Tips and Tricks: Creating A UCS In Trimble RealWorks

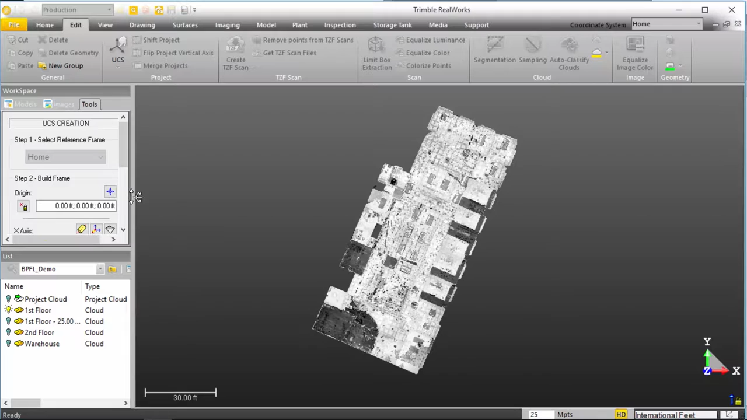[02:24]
And again, we select our project and under Edit, we'll select the UCS tool, UCSCreation. The very first thing we can do here is actually select the origin that we want to define. So in this regard, I'm just going to zoom in here. We're actually on the top, let me give you a little context here. We're on the top of our project, our first floor.
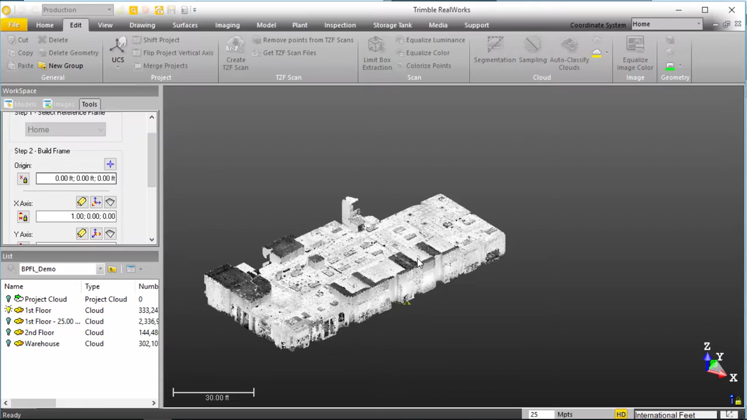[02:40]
But I can still see the walls where I want to place this UCS within this top view.
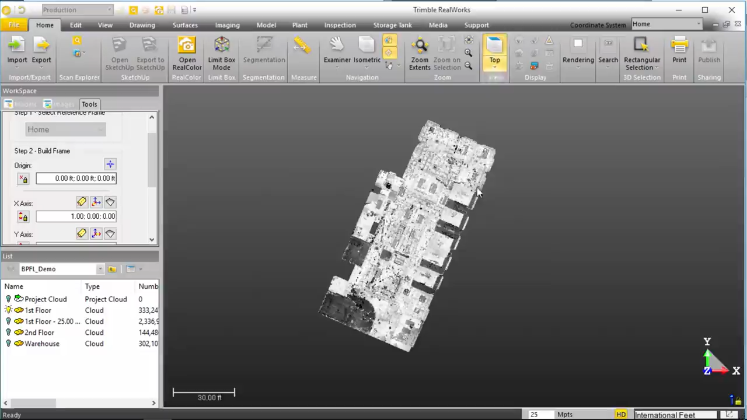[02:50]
I want to place it right here on this corner of this wall.
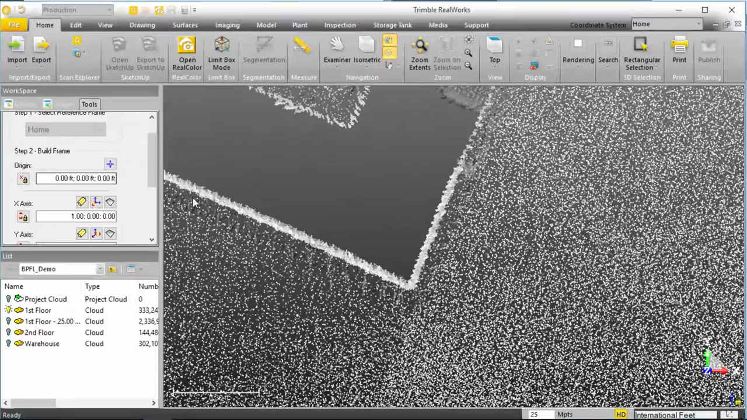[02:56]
So, we're able to access that, I can just simply click pick origin,
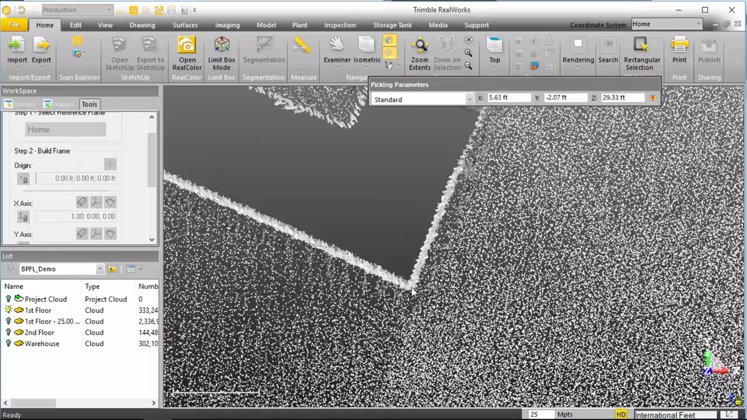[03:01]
click that guy and that gives me an XY in relationship to my screen.
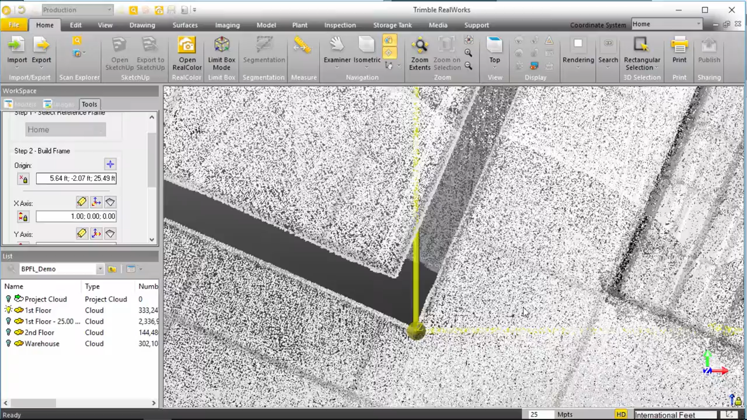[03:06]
Well, I need to rotate this in relationship to the data in the point cloud.
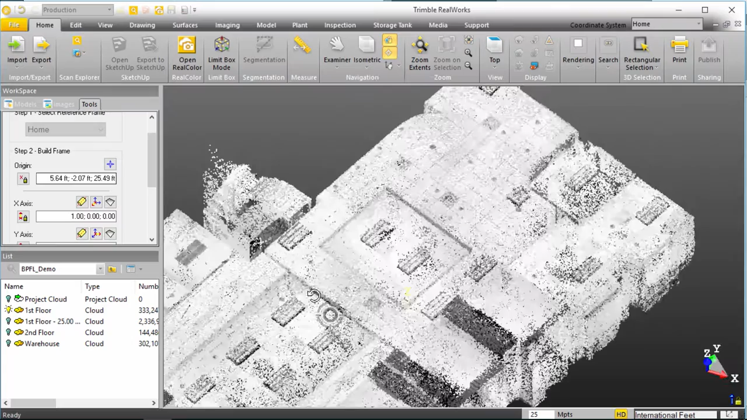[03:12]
So let's back out of here for a second.
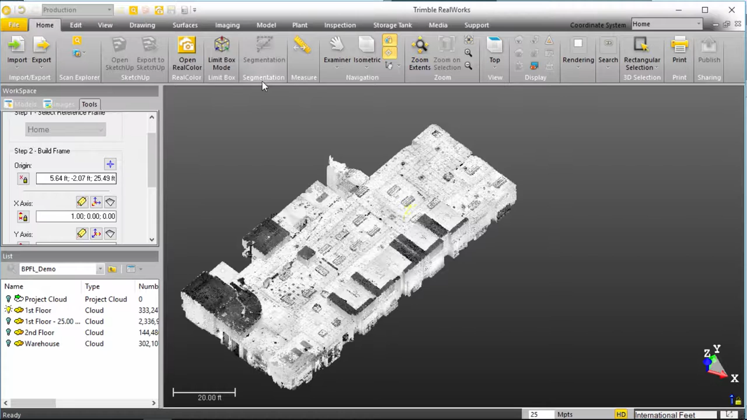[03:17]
And you know what, I was going to use a limit box, but let me go ahead and just utilize tools that are purely inside the UCS tool.
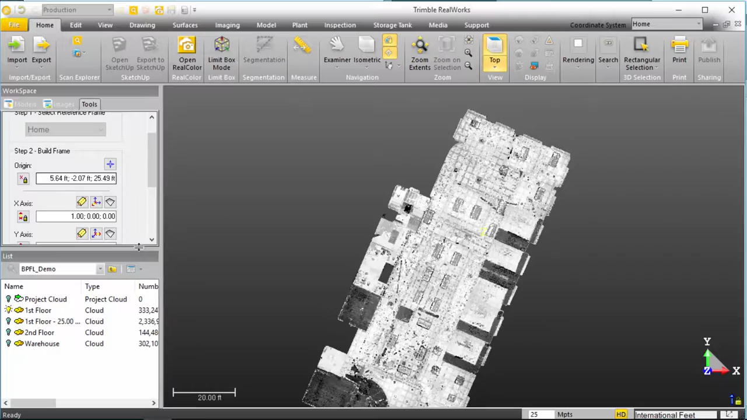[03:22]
So first thing I want to do is I want to lock my Z just for any kind of moving around I'm doing in here. I just want to make sure my Z always stays, maintains, you know, truly vertical as it is at this point in time. And I'm going to define my X axis by creating a plane and fitting that plane to the X axis. So, if I click my fit to plane, it throws me into a fitting mode.
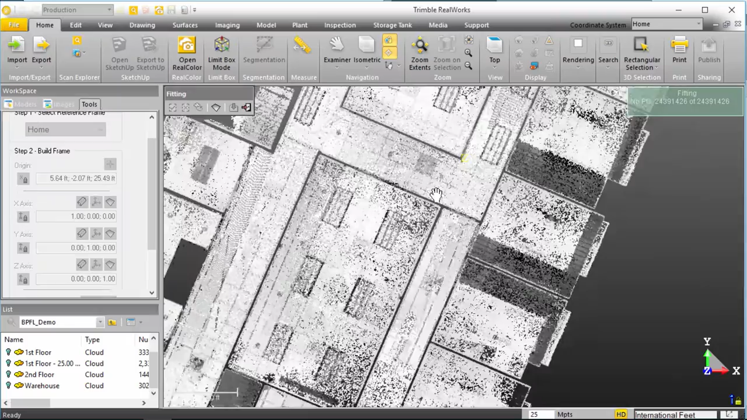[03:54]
And I'm actually going to use this long wall, I could use this short wall right here,
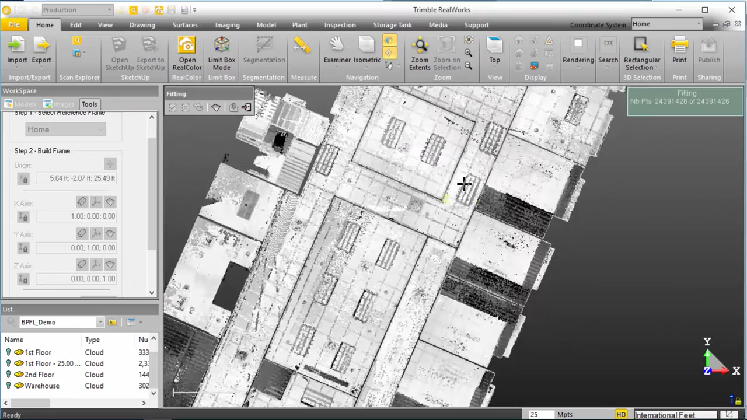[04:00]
but I want to use as long of a wall as I can to really allow that deviation all the way down that vector to help truly fine tune what this X axis is.
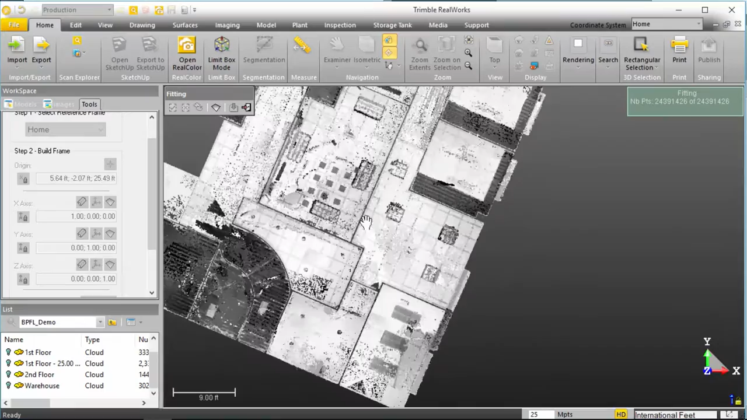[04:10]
So I'm going to click in one void of the wall, come all the way down, click in the other void, select the other side of that wall.
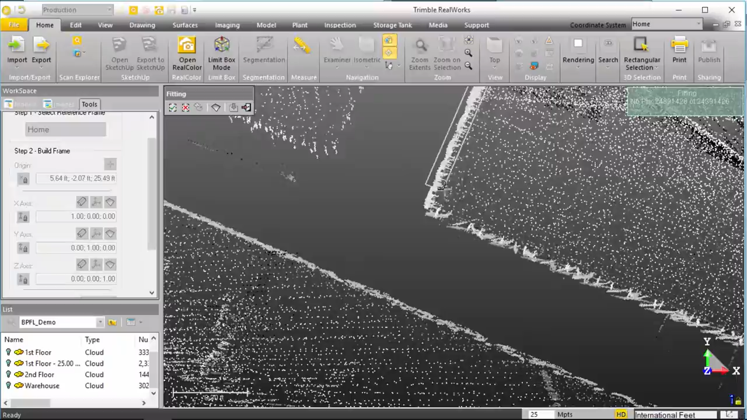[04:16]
Well, it's not truly a wall, this is the face of the wall where
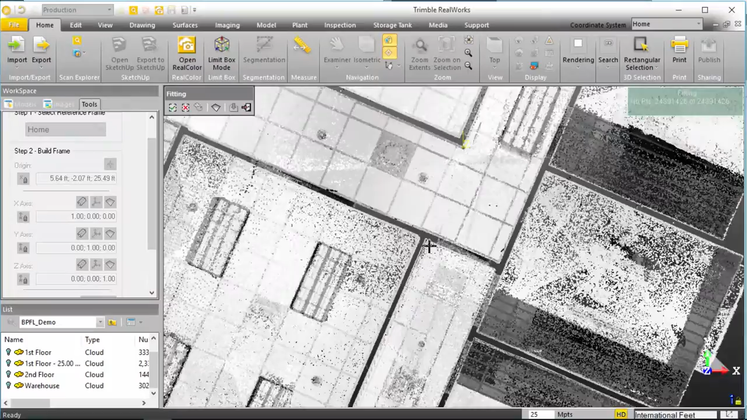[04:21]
all of the points are bouncing off the laser and truly defining that surface.
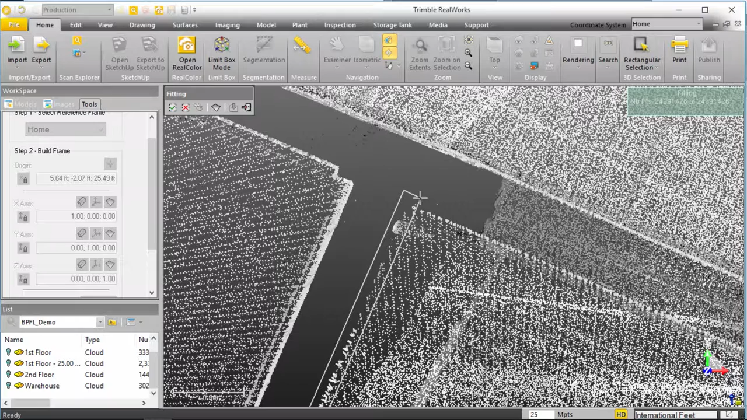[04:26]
Click that guy and I'm going to type I for N to actually keep those points that I've selected.
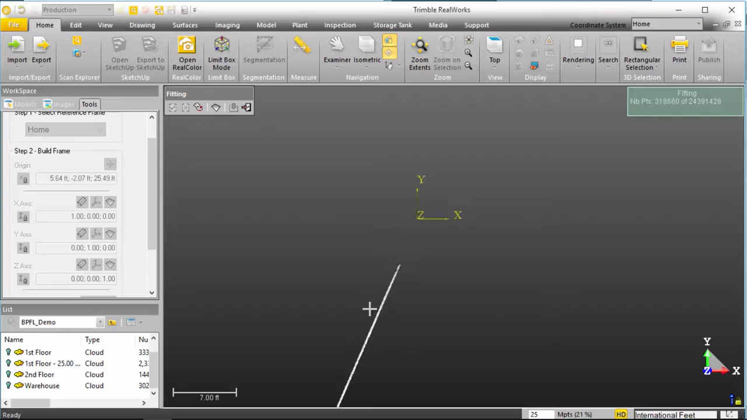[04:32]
So now,
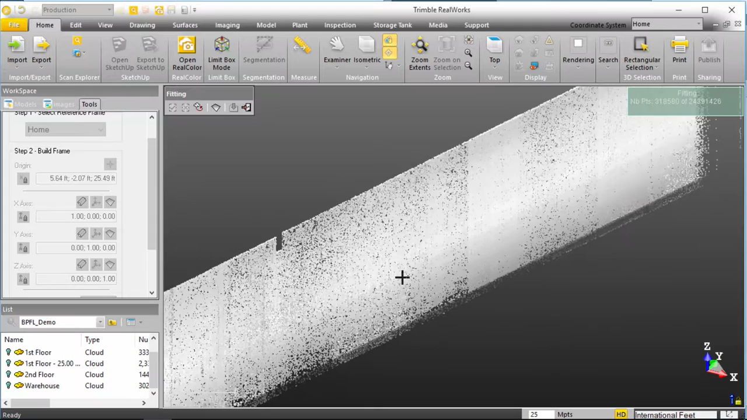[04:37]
RealWorks has basically pulled out these points defining this plane